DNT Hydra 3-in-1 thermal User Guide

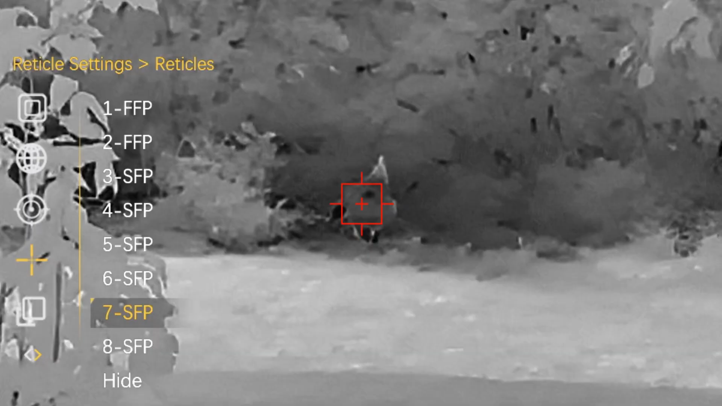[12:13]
So I like number seven so I'm going to short press the menu button and then that will select that.
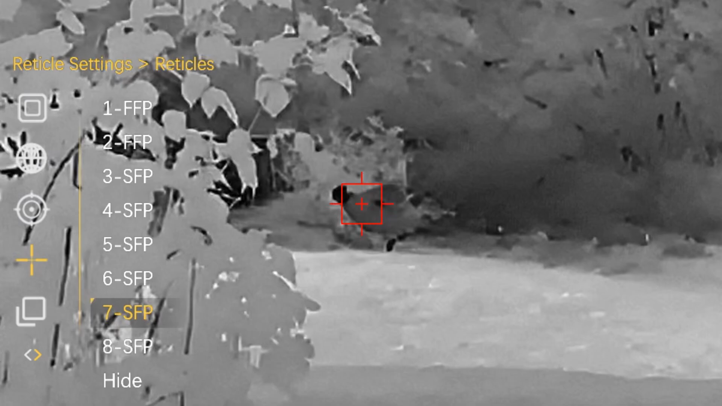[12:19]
There are also different reticle colors.
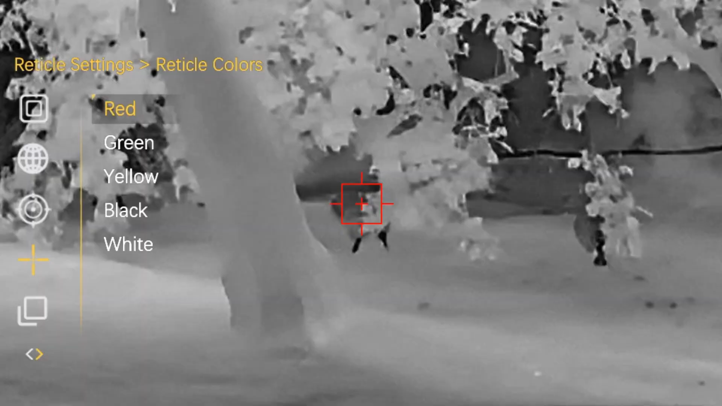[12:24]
So if we go into there you have red, green, green, yellow, black and white.
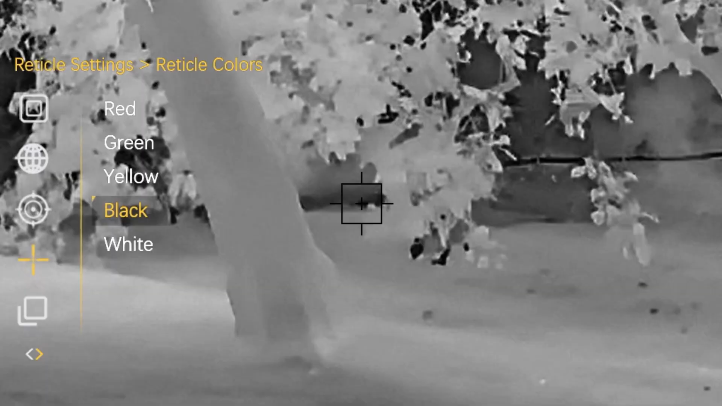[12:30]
I like to have it on red because then it stands out from most of the images but again it's going to depend what thermal palette you're using as to what reticle you want to choose from.
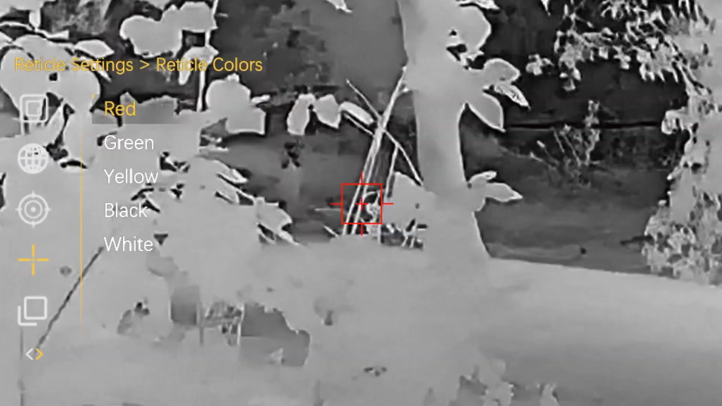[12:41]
Exit out of that. Okay so the next one down is picture in picture. So at the moment it's switched off.
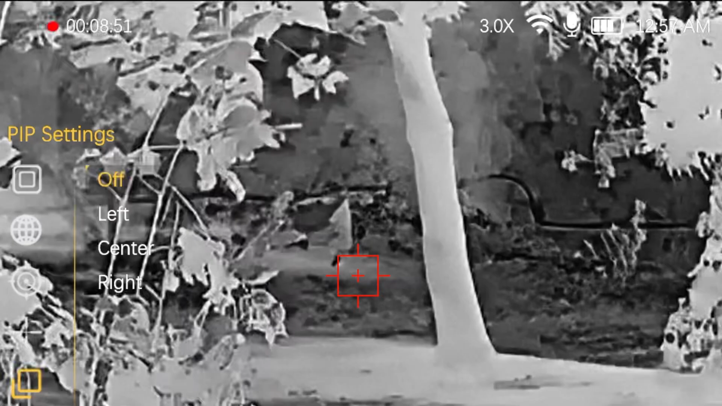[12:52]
But if I go into that menu we can then set the picture in picture to left. So that will be a zoomed image of that area. You can see.
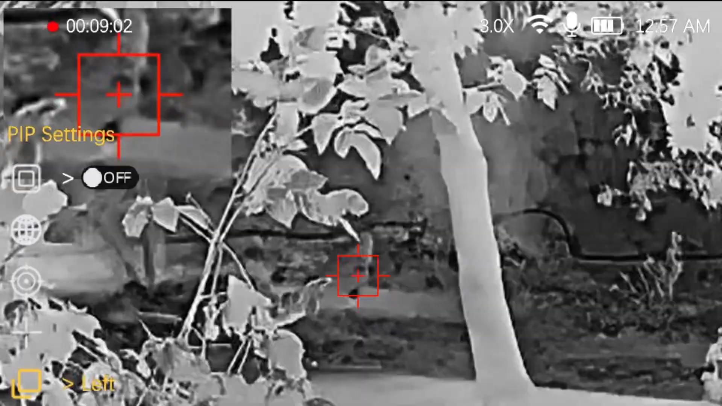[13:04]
You can go in center.
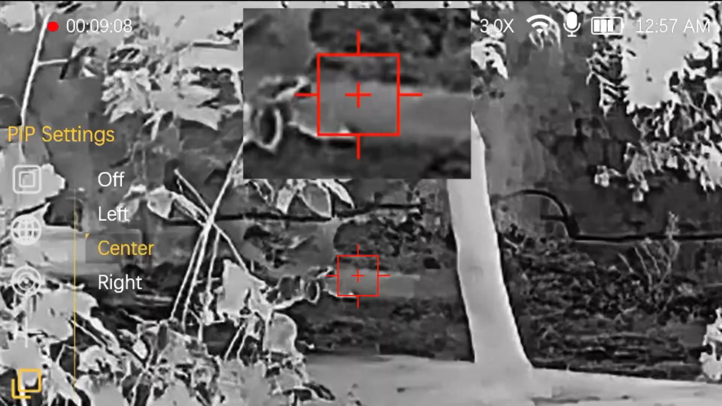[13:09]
Right. So that just depends on your personal preference to where you would like your picture in picture setting to go.
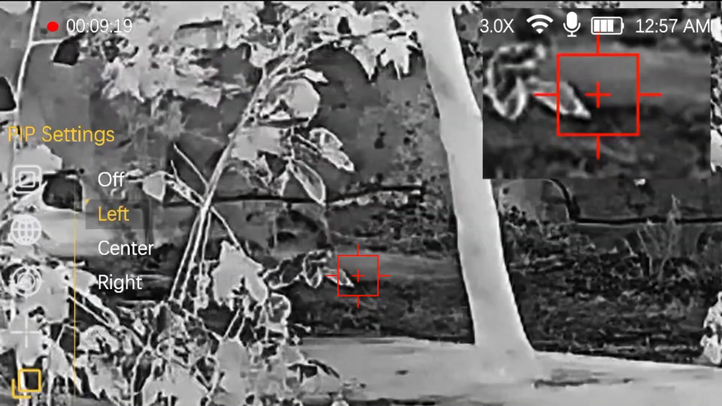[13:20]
I'm just going to switch that off because there's too much information on the screen for me.
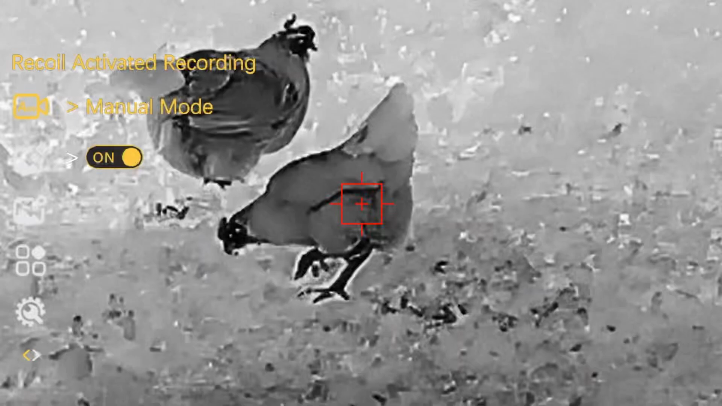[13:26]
So if we scroll down this is recoil activated recording so you can switch recoil activated recording on or off.
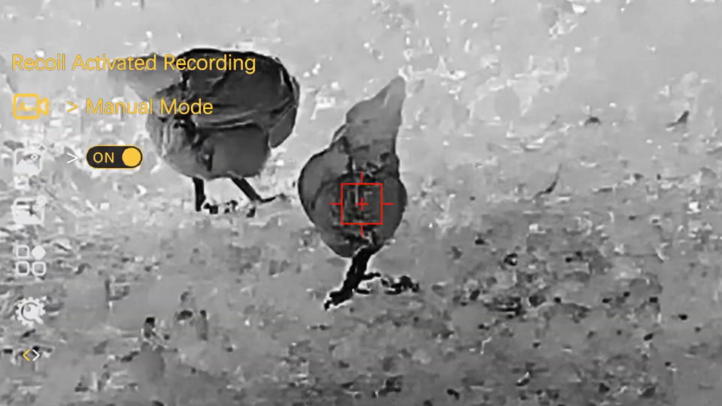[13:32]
So you've got manual mode or auto mode.
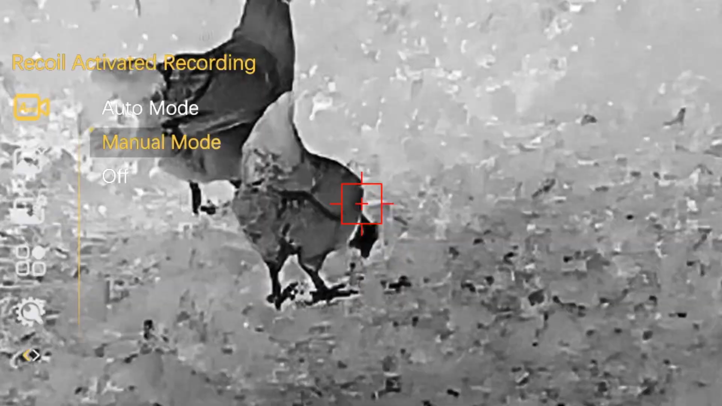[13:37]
Okay so let's have a look at image super resolution.
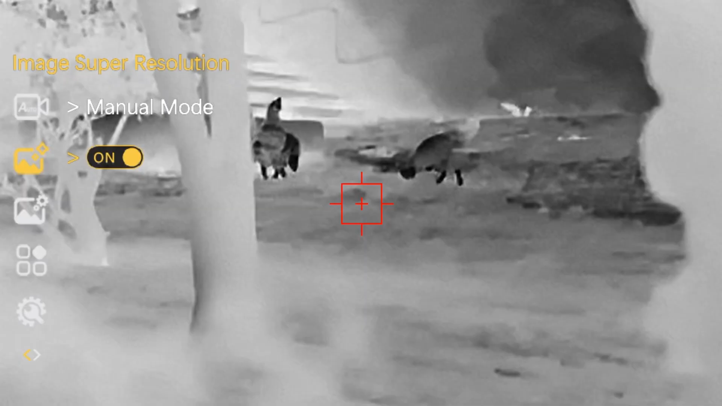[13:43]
So with image super resolution on and then image super resolution off.
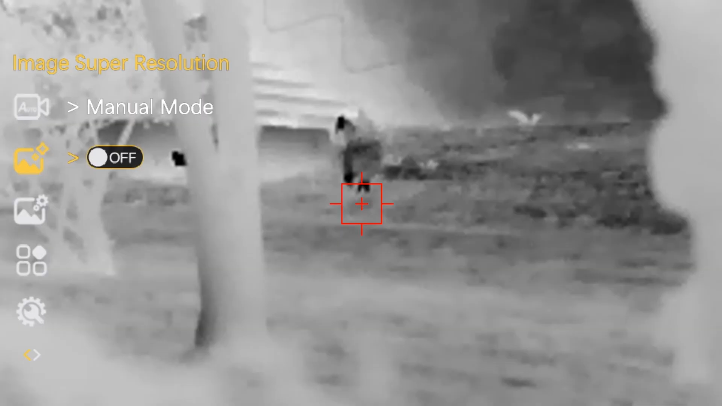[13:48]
You can see that once it's on there's a bit of a sharper image so you can actually make things out a little bit better.
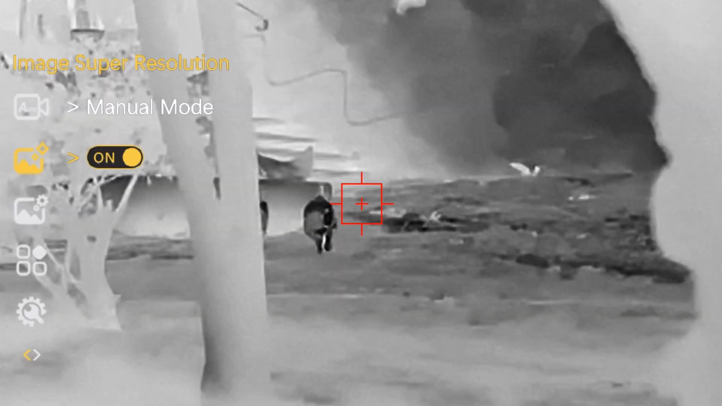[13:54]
Scroll down to thermal imaging settings.
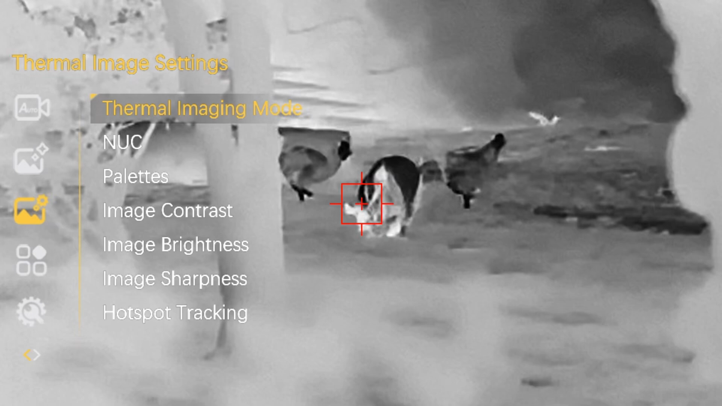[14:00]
So thermal imaging mode. You can have highlight where the heat sources will pop out.
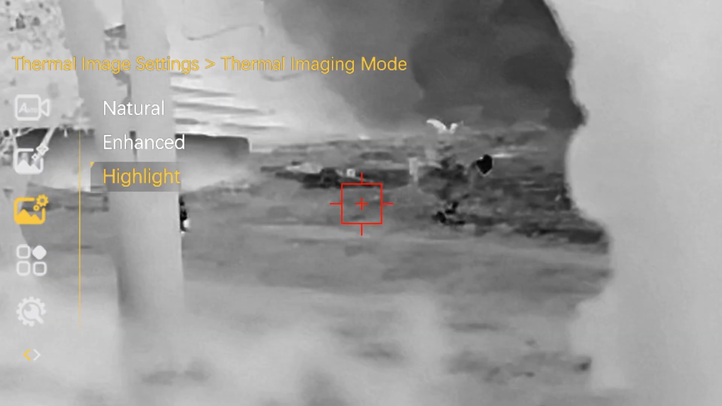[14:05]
Enhanced.
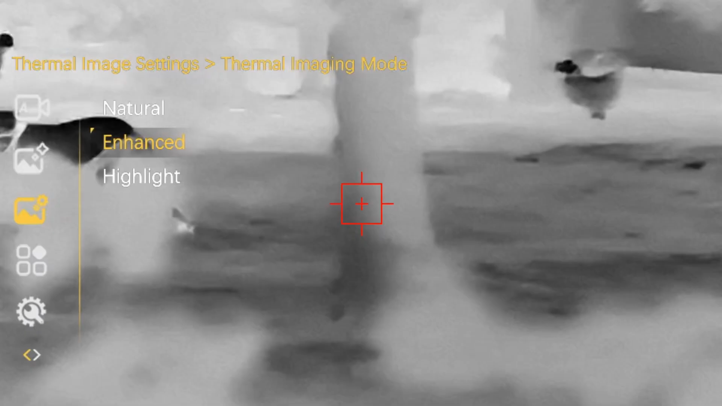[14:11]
Or natural.
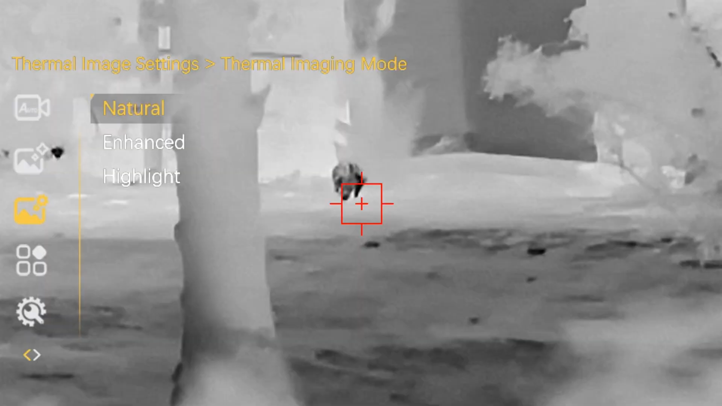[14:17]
I'm going to turn that the highlight.
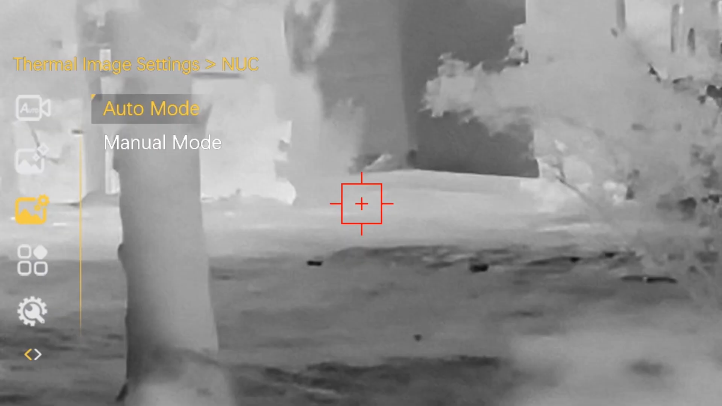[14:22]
NUC non uniformity correction allows you to do manual or automatic calibration of the device. So I would recommend leaving that on auto.
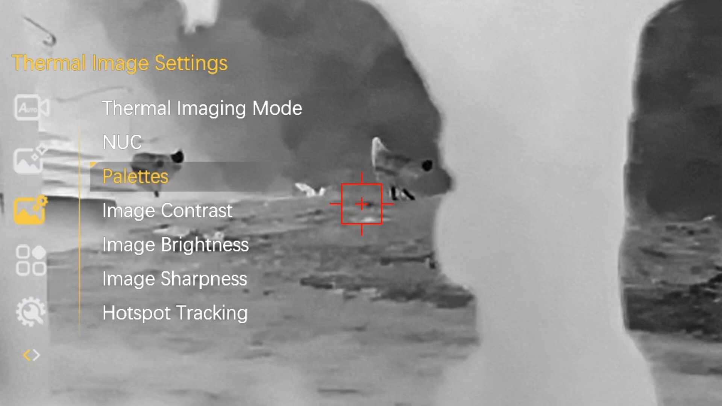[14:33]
Let's have a look at the colour palettes. There are four different colour palettes. At the moment we're in black hot.
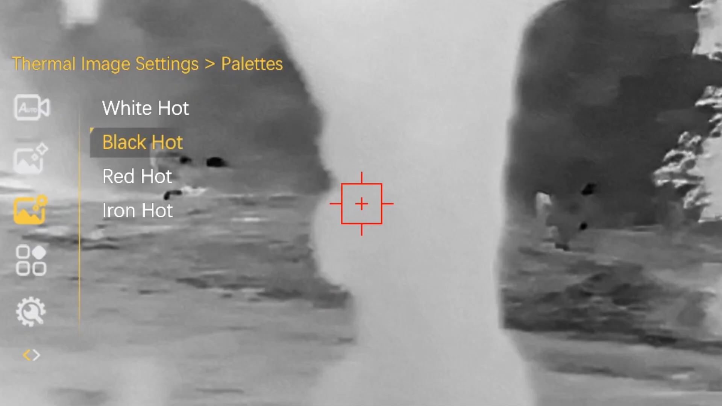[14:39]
So in black hot objects will appear darker or black in colour.
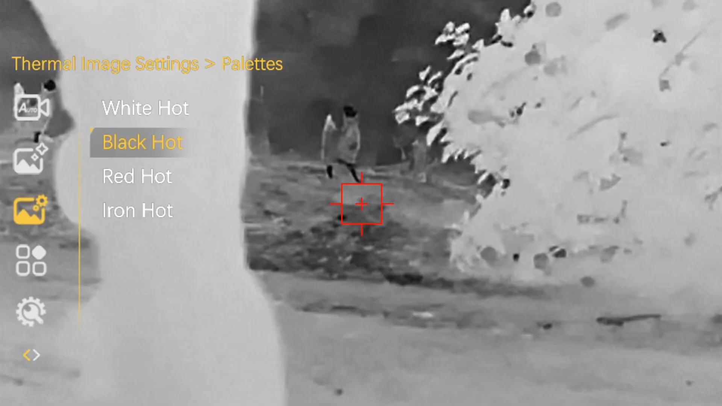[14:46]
Whereas cooler objects will appear whiter in colour.
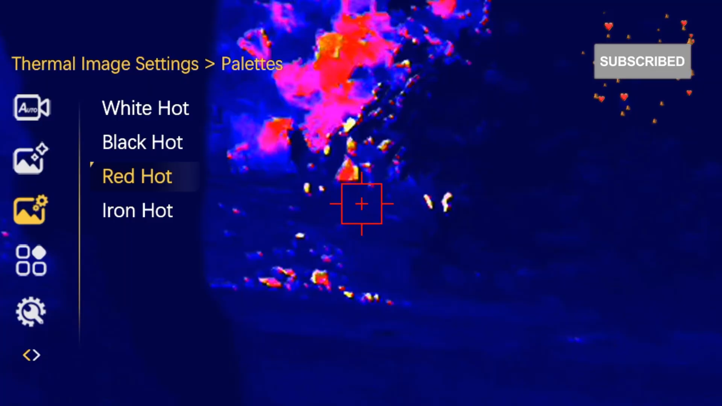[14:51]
In red hot you'll see that heat sources are more yellowy or red in colour. Whereas cooler objects appear darker or blacker in colour.
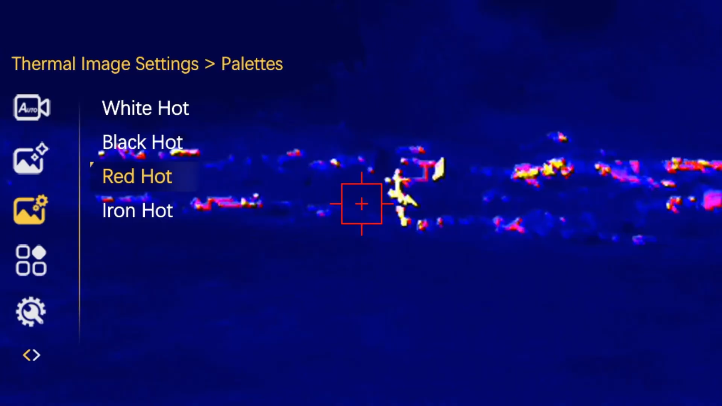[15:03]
Iron hot is similar to red hot. However, in iron hot that shows the largest temperature differences.
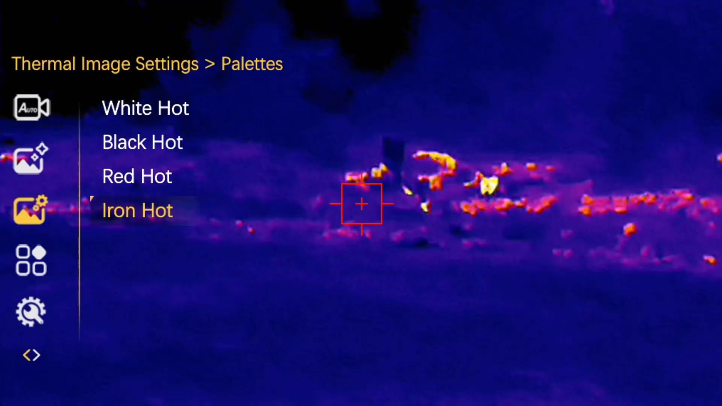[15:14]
So there's a large temperature difference between the cool and the hot. It will appear yellower or red in colour.
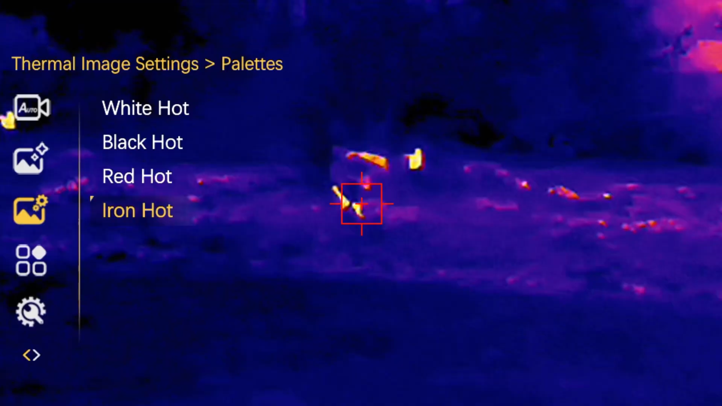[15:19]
Whereas the smaller or the cooler temperature differences will be bluer or blacker in colour.
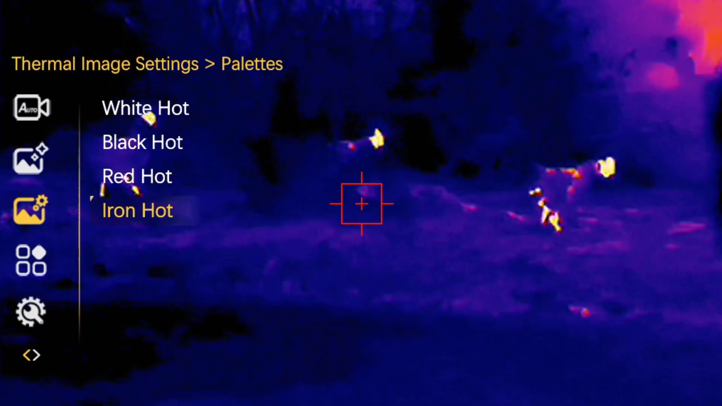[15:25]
And then there is white hot.
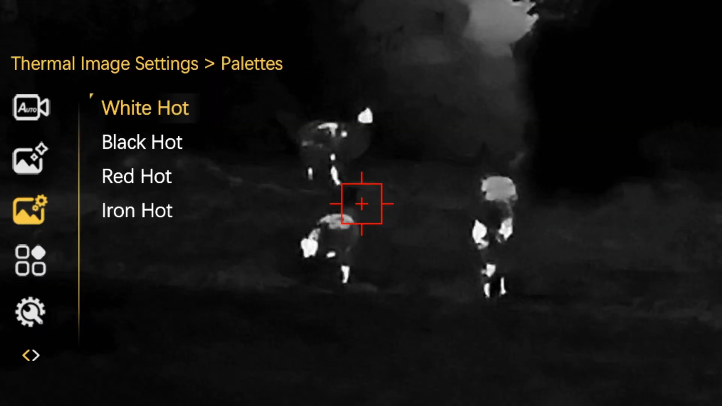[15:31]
In white hot the hotter the object the whiter the object.
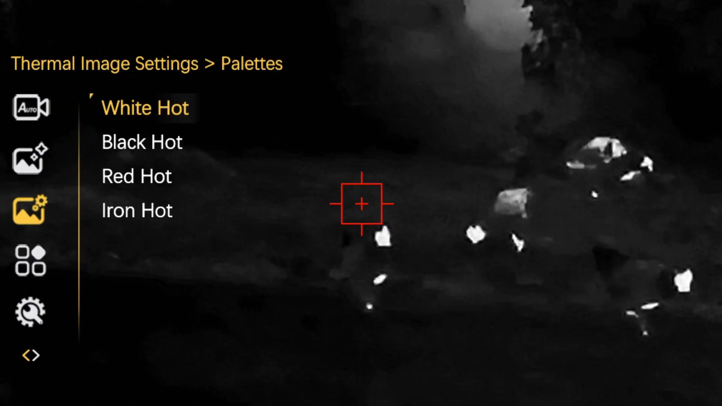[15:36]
Whereas the cooler the blacker the object. Image contrast. There are five different settings. Contrast.
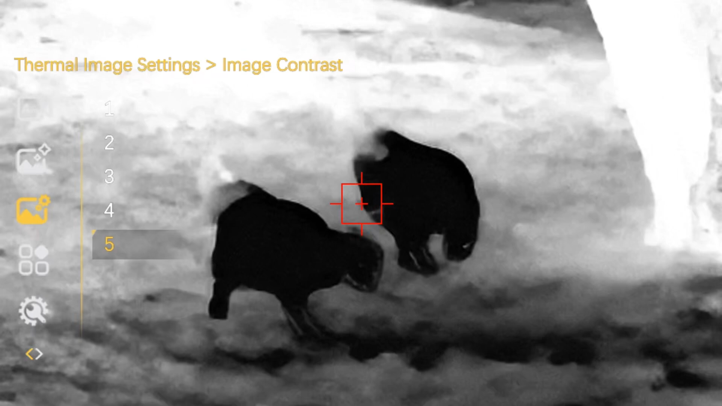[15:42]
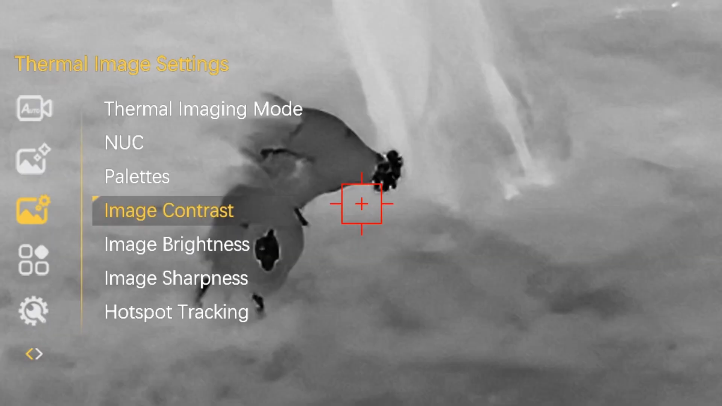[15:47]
Image brightness. Again different settings of brightness.